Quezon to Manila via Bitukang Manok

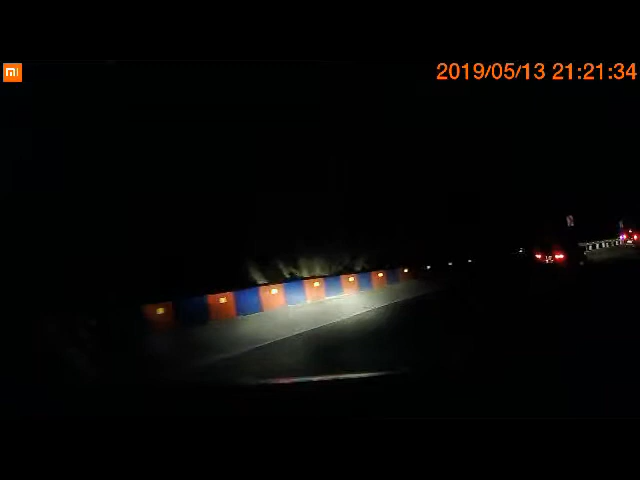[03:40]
talaga pong madidisgrasa po tayo. Iwasan na po natin ang aksidente. Dahan-dahan lang po sa pagkaman na yun natin dito. Yan o, tignan nyo. Dahan-dahan lang po tayo dahil napaka-sharp ng turn. So, ayan. Nag-iilaw-ilaw pero dahan-dahan pa rin tayo. Left and right. Yan, may bata pa nga dyan. Ayan, parang bata nga po yung nakatayo doon.
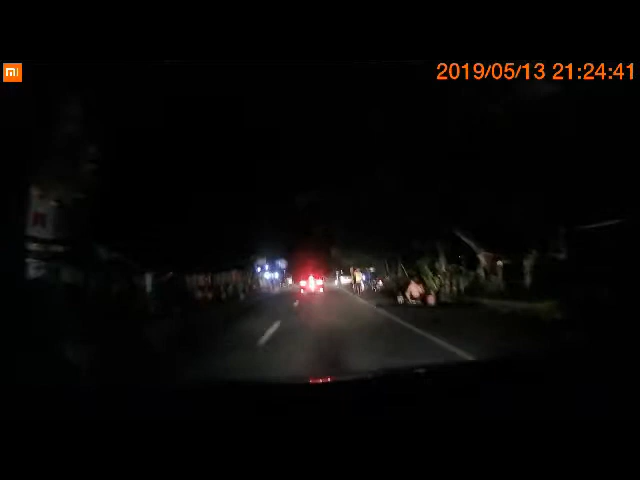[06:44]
Then pa tayo po po tayo papunta po ng Manila. So, ayan po. Ayan, sinasabi ko po na papunta ang new diversion road. Huwag na po kayong kumanan dyan. Pag kumanan po dyan, napapalayo po kayo dyan. Diretso lang po. Papunta po ng Manila. So, maraming salamat po sa inyong panonood. Magandang araw po ulit sa inyong lahat.